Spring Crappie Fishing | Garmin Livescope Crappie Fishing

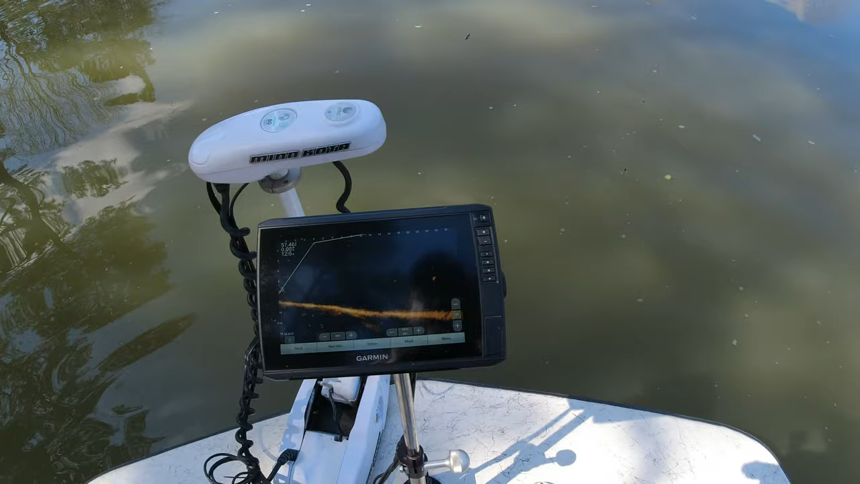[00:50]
um unit started off a little hotter
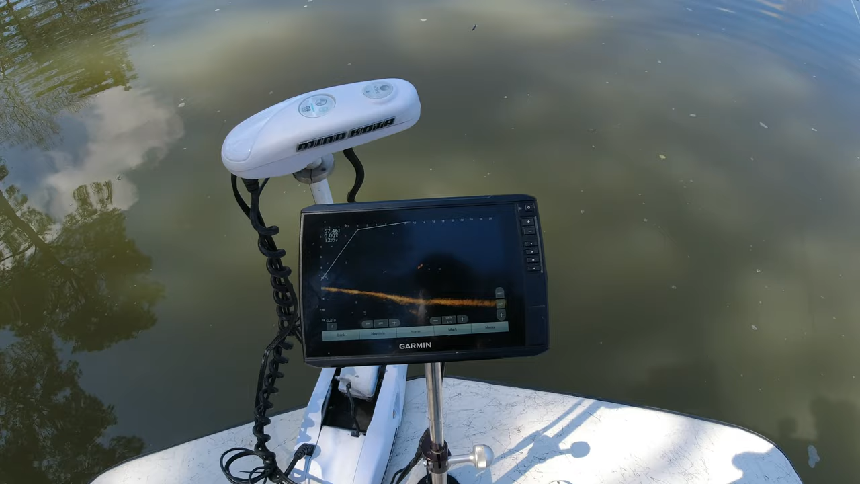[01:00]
so let's try it around 64 i haven't changed any settings other than the game that's all i've changed we're gonna see what that does hadn't
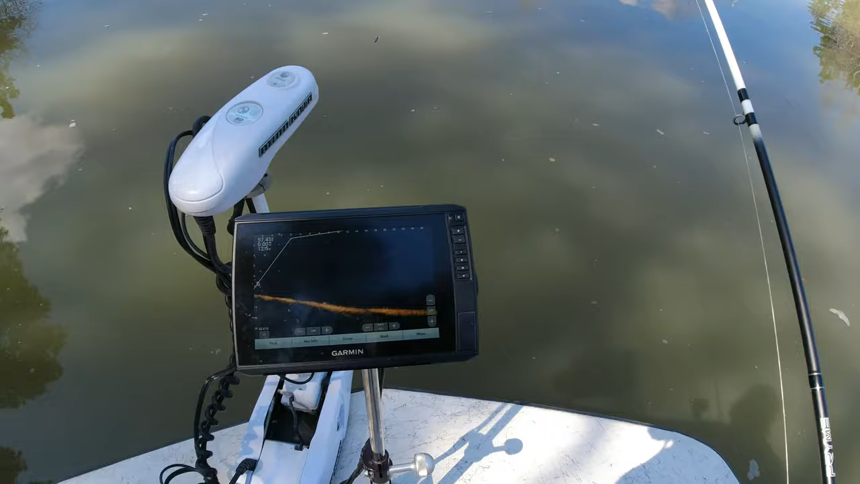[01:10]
fished any uh heavy structure yet but uh that's gonna be my main test the open water has been doing really great even with 19.1 but
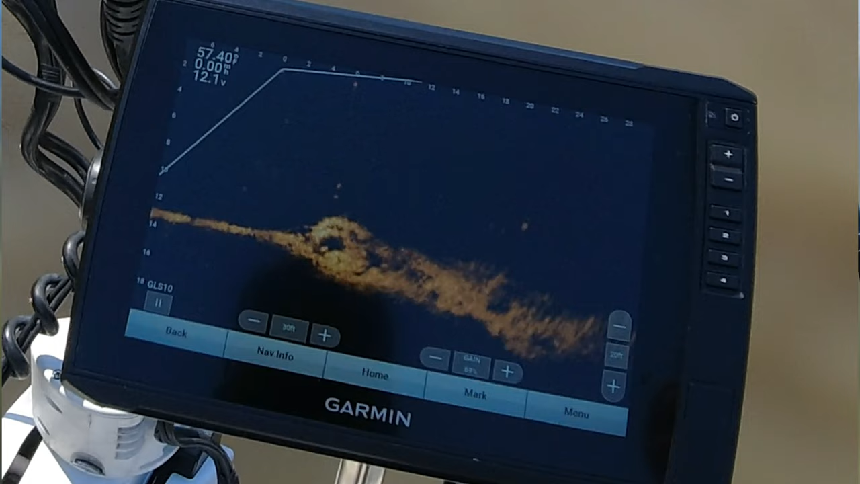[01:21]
uh it's the it's the structure that structure fishing that i want to uh
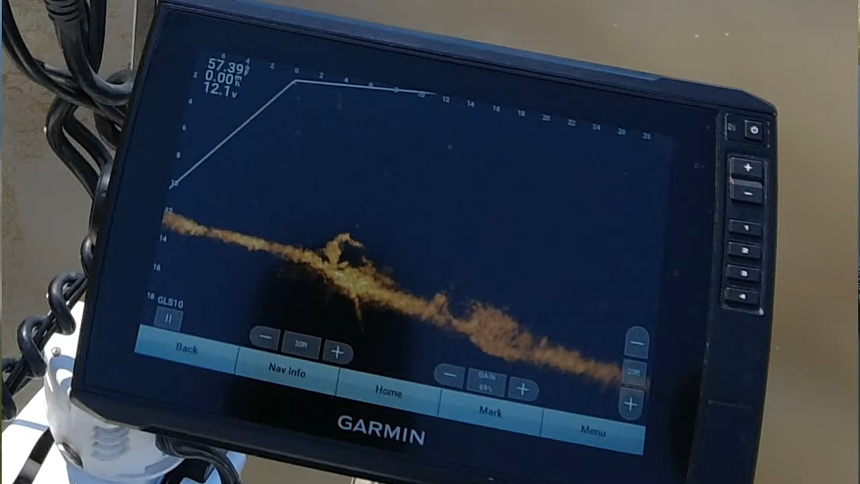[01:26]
see if that target separation is back
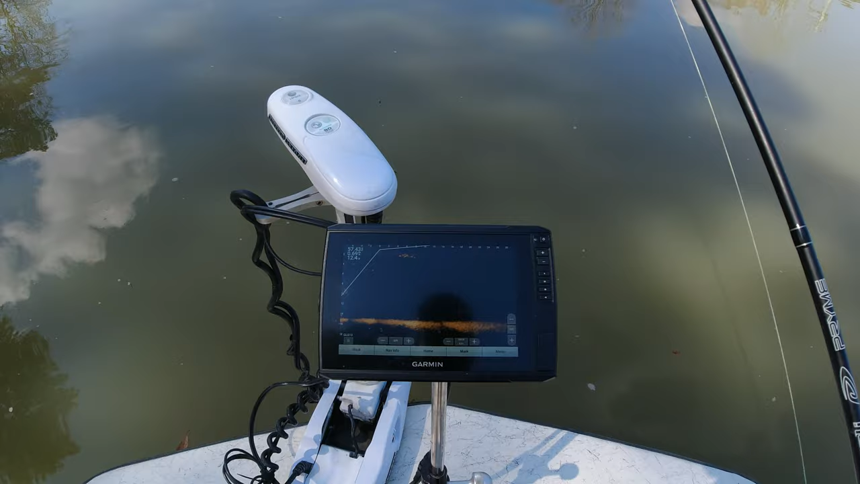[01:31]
19.1 uh something went went terribly bad with it and uh
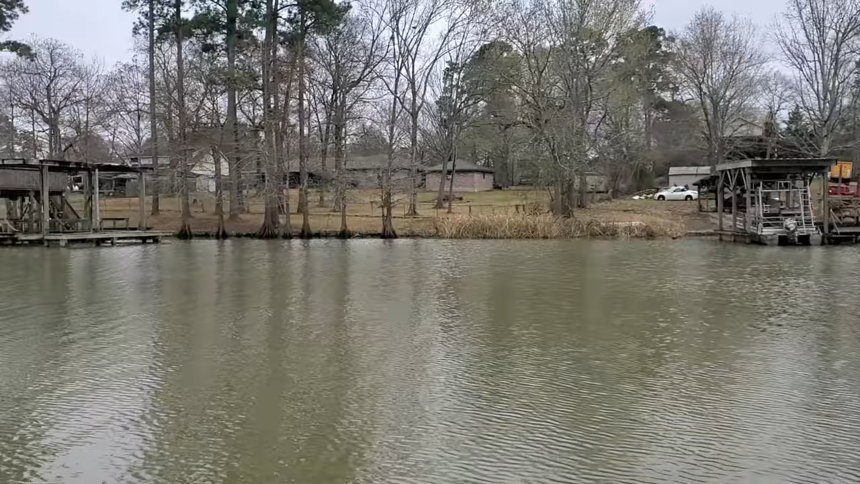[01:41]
i had great target separation i could look at a brush pile and tell you where the fish was and
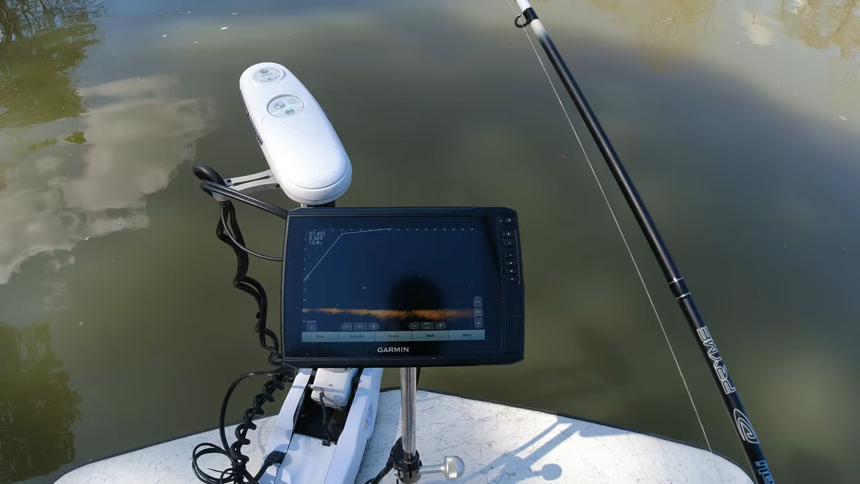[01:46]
the size of it and i lost all of that with uh that update
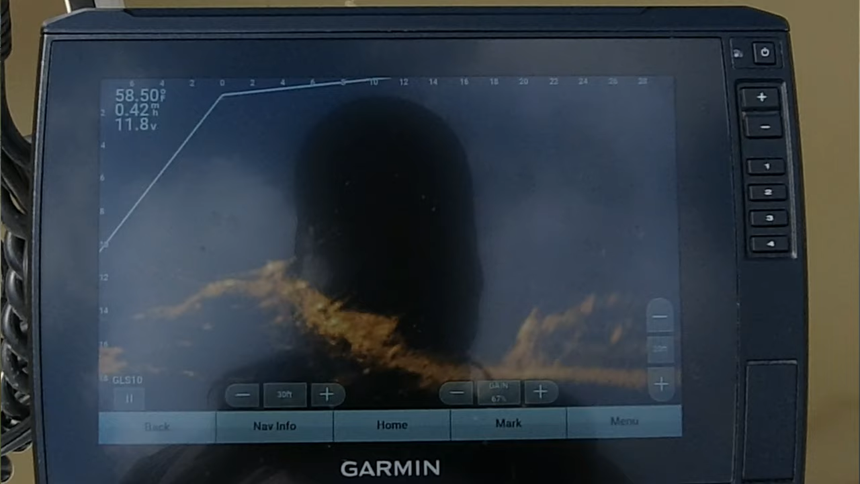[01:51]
they didn't mention a whole lot about it in the description of this revised update but hopefully hopefully
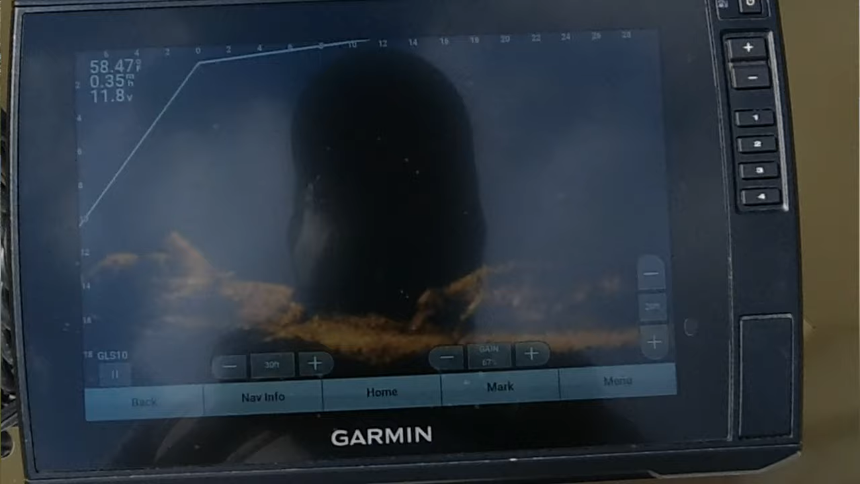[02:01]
they uh address that issue because uh
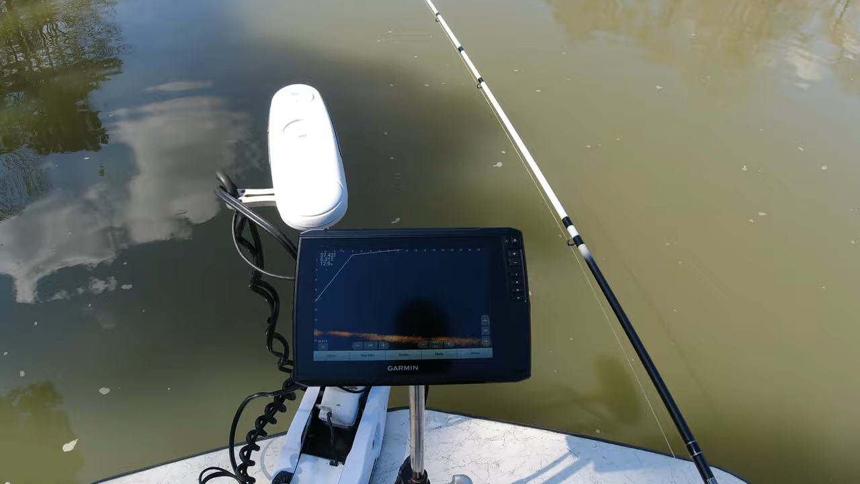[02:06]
it's what helped me brag about gorman so much because they were so much so
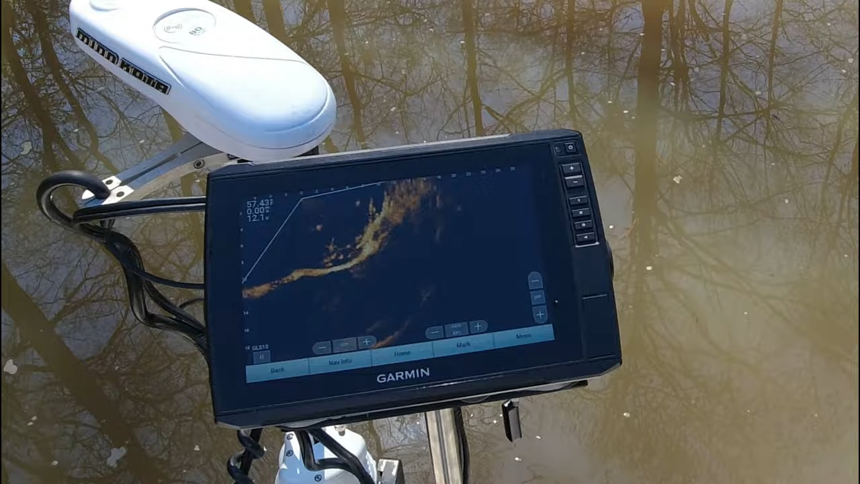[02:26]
water and thank you for joining me this is my first trip after
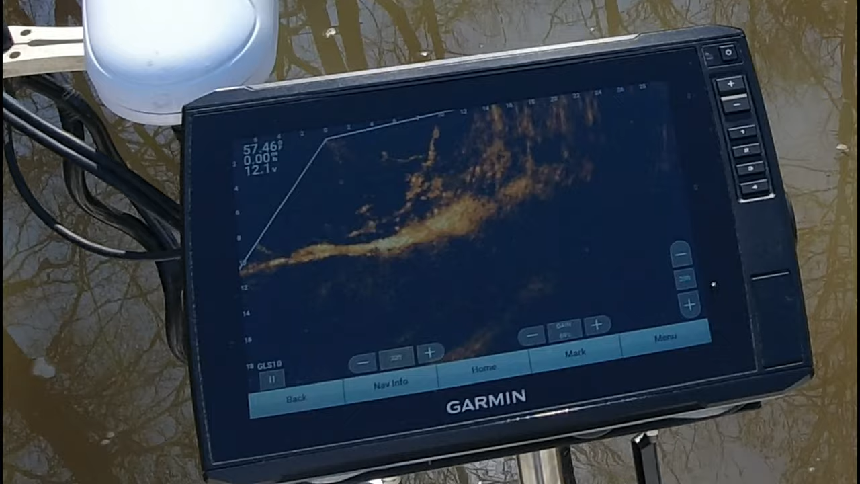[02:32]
updating my 106 sv with lvs 32 transducer for my live scope with the gorman's
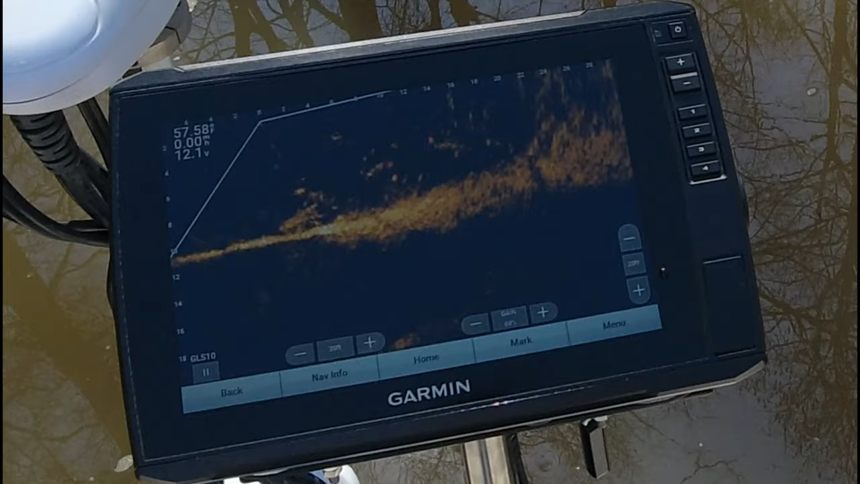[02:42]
revised update from 19.1 to 19.2 i think i got some fairly decent scans for you guys to take a look at and
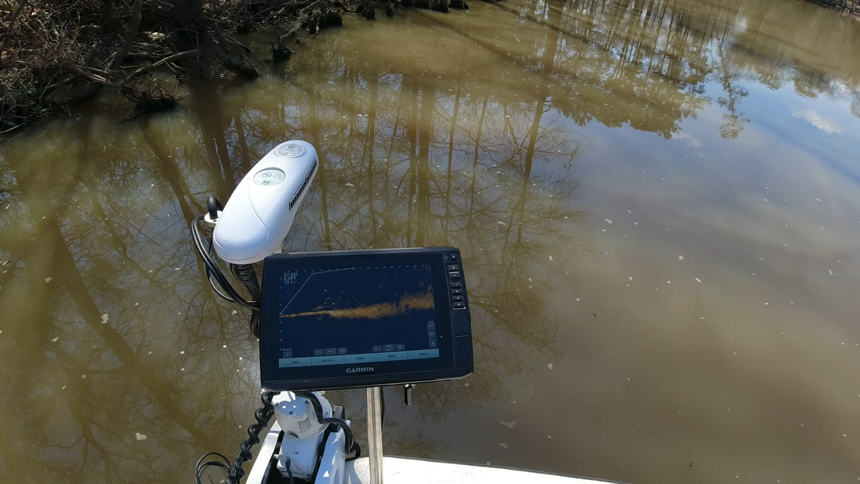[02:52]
one of these days i just might be able to afford a gps map unit to where as i'll be able to use the helm feature to bring you guys some of the recorded footage off of my unit